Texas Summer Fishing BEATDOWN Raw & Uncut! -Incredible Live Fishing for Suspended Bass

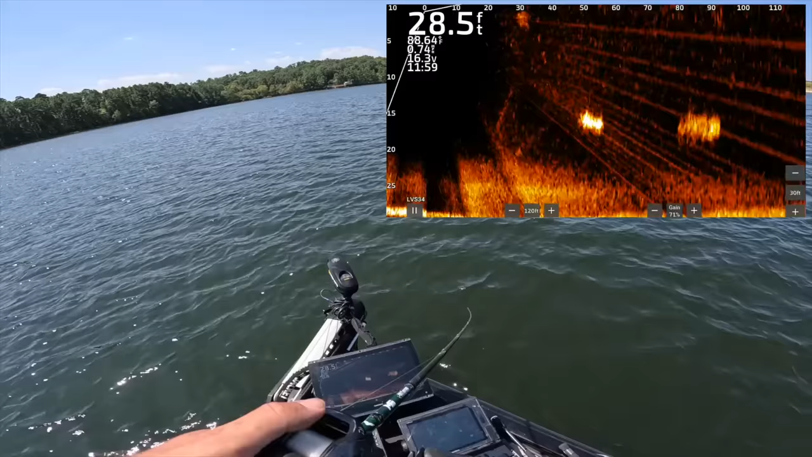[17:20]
On screen: depth 28.5 ft
Starting to think maybe that little ice jig might be the way to go. Well, I guess it's cool to see fish follow. It's like we like to say when we fish tournaments, you can't weigh in followers though. Let's see if we can get some of these big old bigs out here.
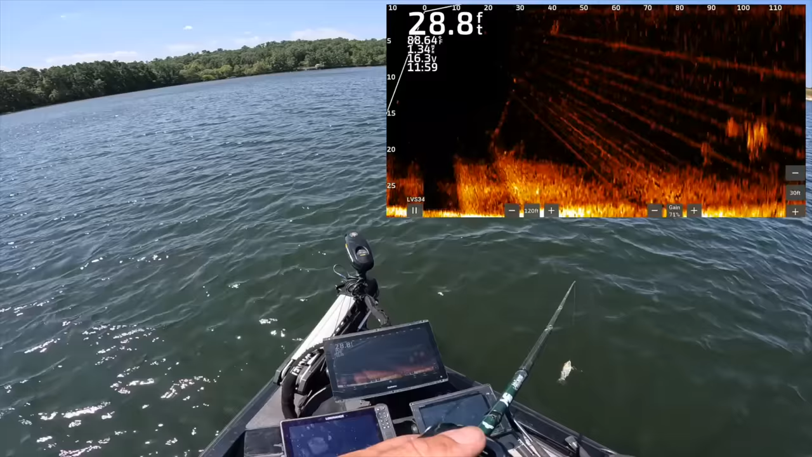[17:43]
On screen: depth 28.8 ft
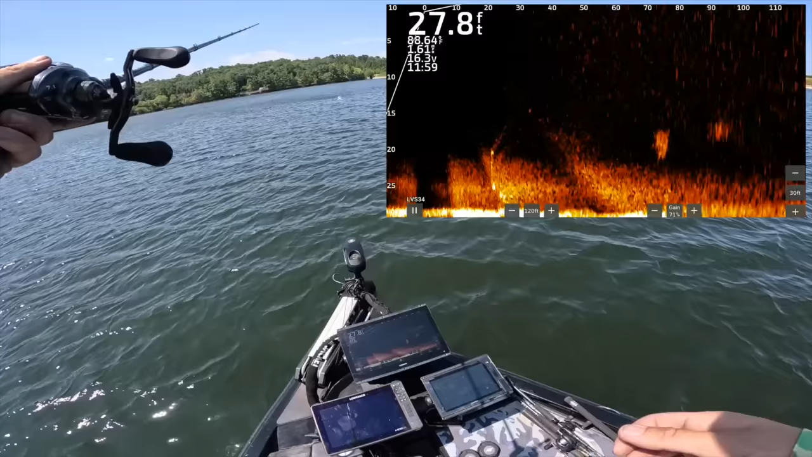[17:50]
On screen: depth 27.8 ft
He said, nope, not for me.
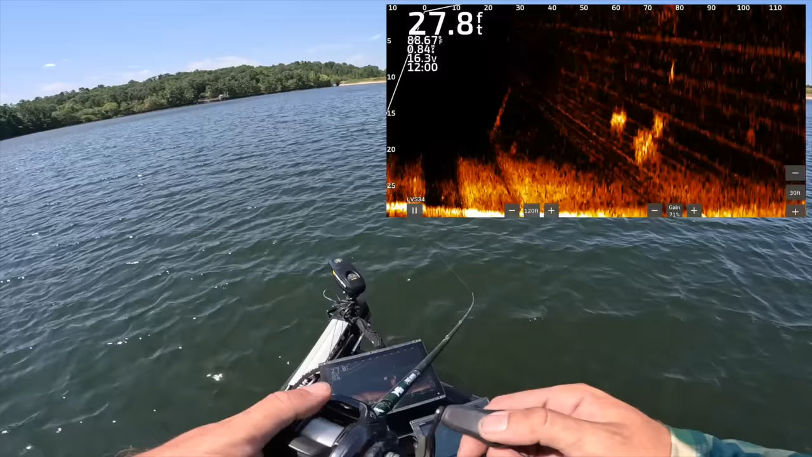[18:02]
On screen: depth 27.8 ft
It's a better fish on top out there. If it's just one, it's two.
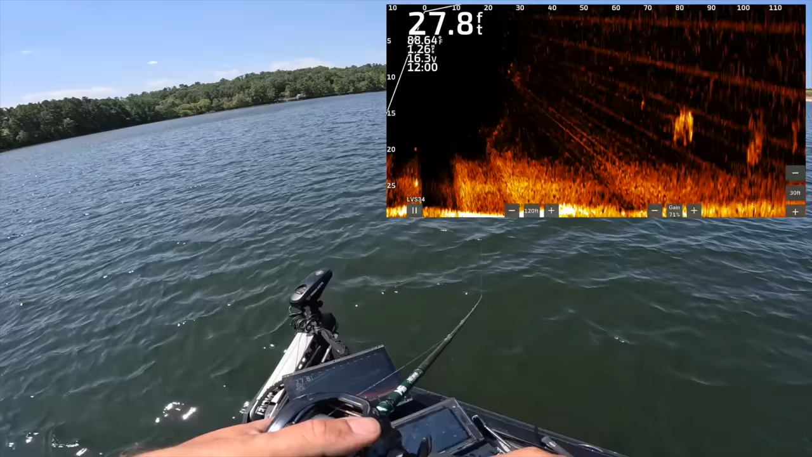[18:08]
On screen: depth 27.8 ft
Let's keep moving. You know what, I'm throwing the ice jig right now.
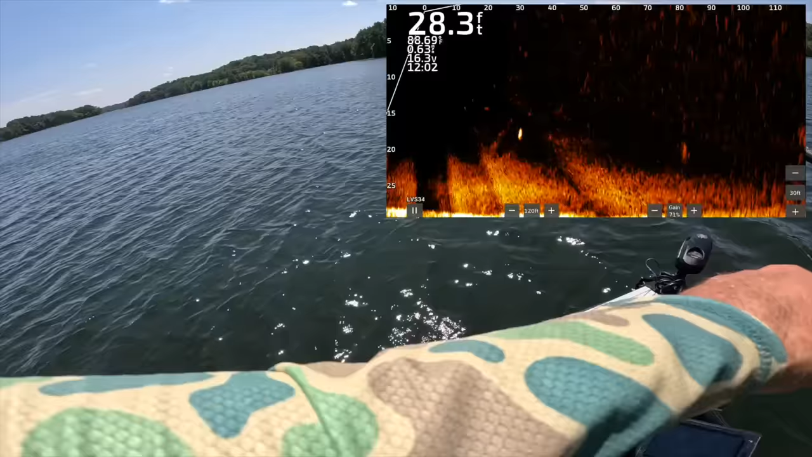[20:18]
On screen: depth 28.3 ft, water 88.69°F
They're freaking schooling back there. Dang it, Cole. Yep, let's see if we can see the whole group of them. There they are. I'm gonna fire this ice jig a million feet out there. They're chasing, they're not eating, which is nice.
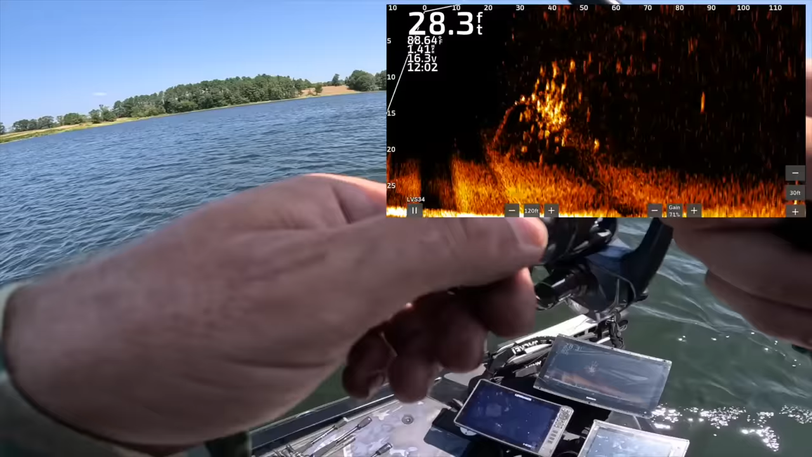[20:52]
On screen: depth 28.3 ft
Really?
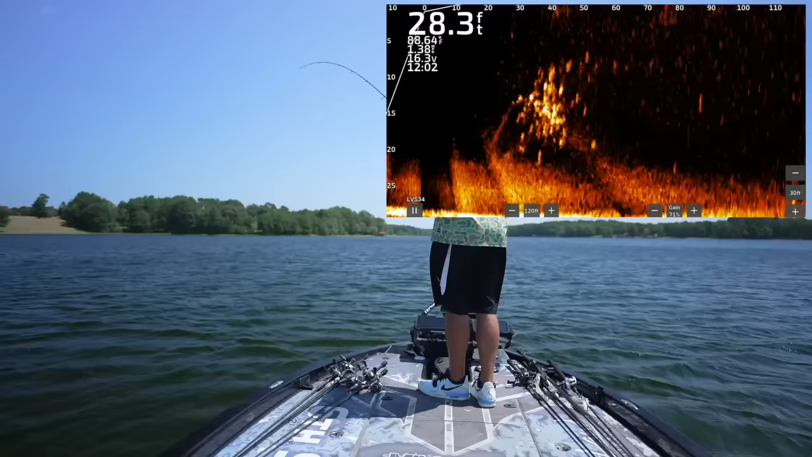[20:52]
On screen: depth 28.3 ft
Oh, there we go. I got one of them that time. You can't pull it by that many of them and not get one to bite. I mean, look at that school, guys. That is insane. And they're not tiny. And they're not big, but 2.5, 3 pounder. He's not very full.
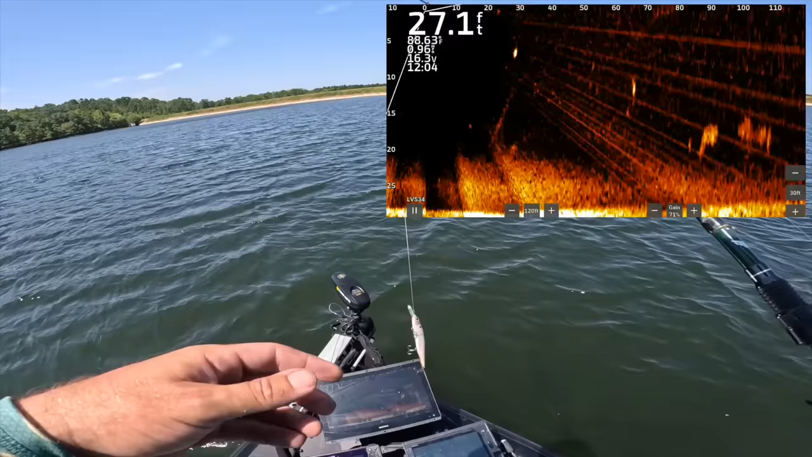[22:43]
On screen: depth 27.1 ft
Really, I mean, around the country anywhere, but this is the silent version. So nice stealthy mode. It's a deep diver, which is probably good considering, you know, some of these fish are coming from 20 feet of water plus, and we're out here in 28, so
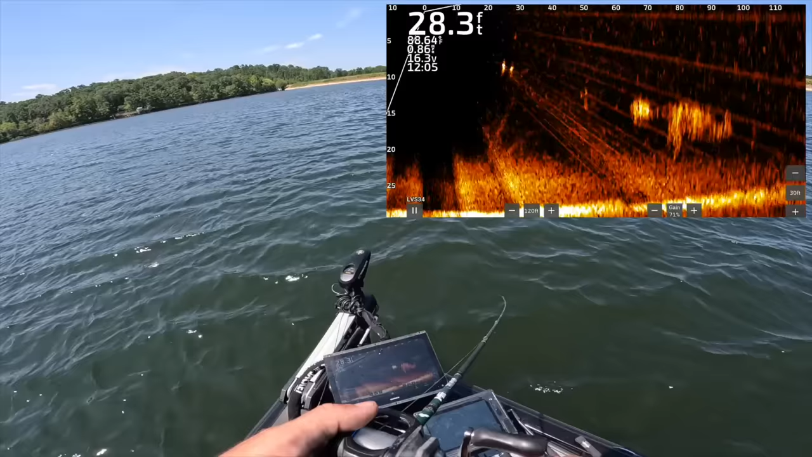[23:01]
On screen: depth 28.3 ft
they will come up, but good with a bait that has a small presence in the water without having any sounds to at least dive a hair deeper. Those guys came up on that thing hot and swerved it. They're still chasing it. Now let's try that guy out there.
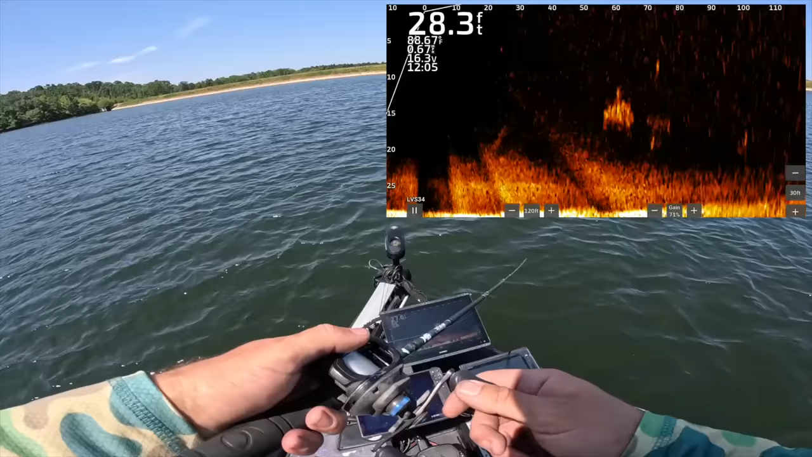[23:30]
On screen: depth 28.3 ft, water 88.67°F
Missed him. I think as the day goes on a little bit more too, we're gonna start to see a lot of topwater eruptions. Look at that group out there. That's all bass, guys.
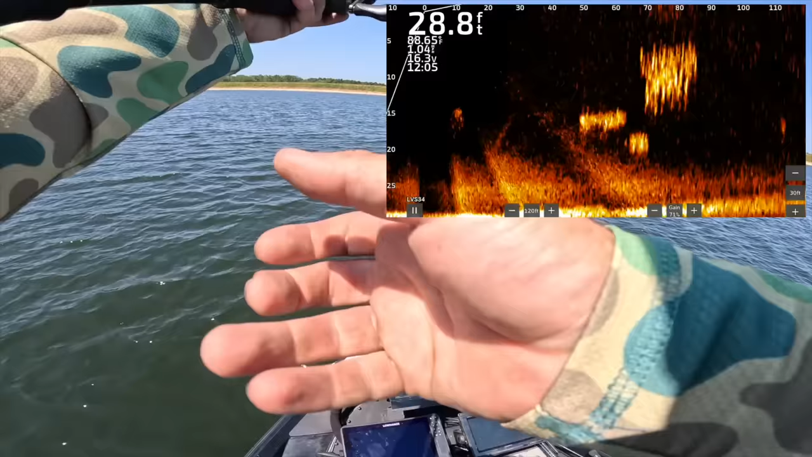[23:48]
On screen: depth 28.8 ft, water 88.65°F
Let them a little bit. Whole school is gonna light up. Yeah, they're already lighting up, but will they eat it? Oh my gosh. A couple of them came out after it, but blow your dang mind how dialed into that little bait these guys get. Blow your mind, Cole. Okay.
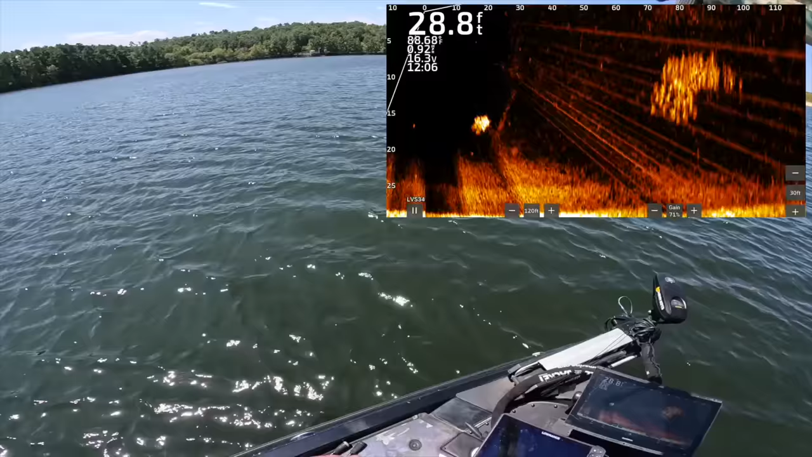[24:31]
On screen: depth 28.8 ft
Oh, now you want to chase. They're about to go on the surface.
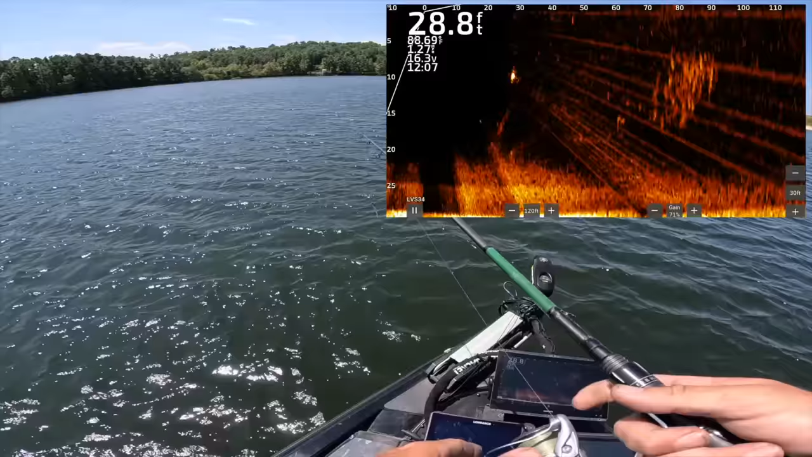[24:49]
On screen: depth 28.8 ft
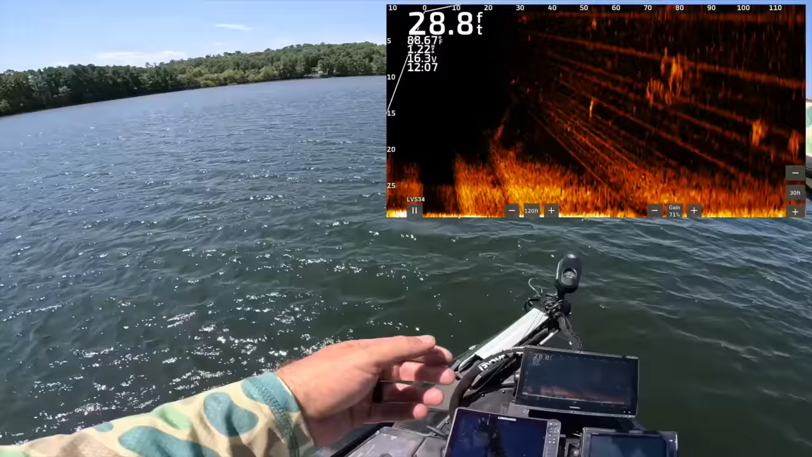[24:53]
On screen: depth 28.8 ft
Damn, it's blowing. All right. Swerve City. in at 80. They're pretty active on that jig head minnow. Yeah, oh, I had one.